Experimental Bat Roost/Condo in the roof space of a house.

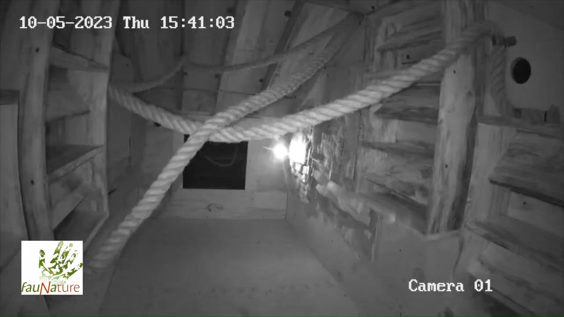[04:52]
the activity here within the space one in the back wall and one in the
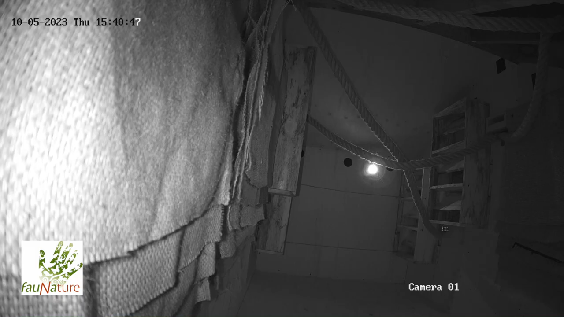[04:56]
front wall that points up to the entrance so very quickly we'll be able to determine what is in here and what is using the space in